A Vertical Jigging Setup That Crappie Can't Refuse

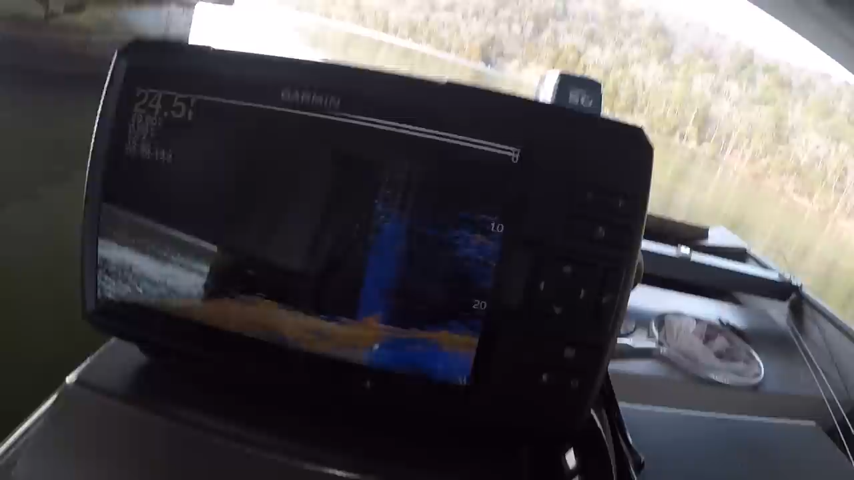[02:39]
Y'all see that? Look what a bunch of shad. They start around 10 feet
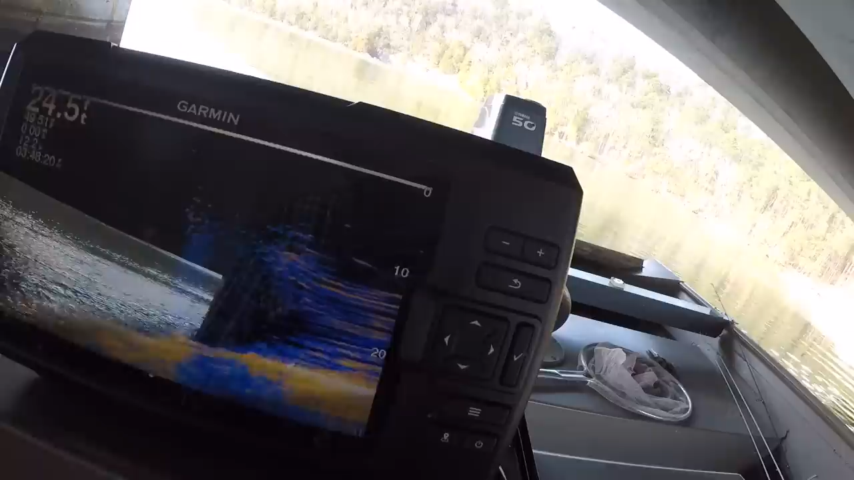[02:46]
or 9 feet and go all the way to the bottom. Now, let me catch this.